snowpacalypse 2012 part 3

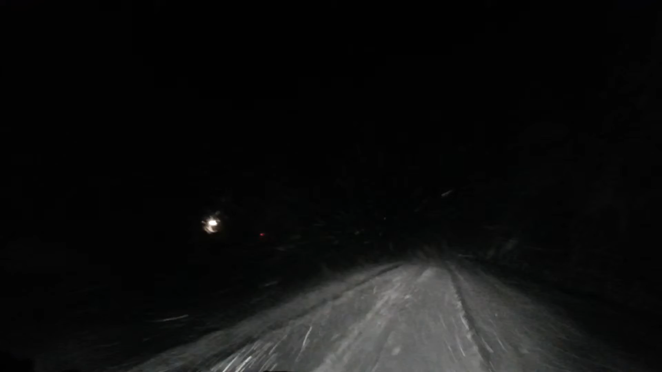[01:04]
Yeah, yeah, dude. Okay, don't hit it. I got it. There's some more trees up here too. Like that one. Like, no, that one's good though. Don't worry. And that little drooper over there. See that little bitch? There's a lot of snow, guys. Don't worry though. I mean, we should be okay. Hey, I'm running out of room here. Like, as in? On my phone. Oh, really?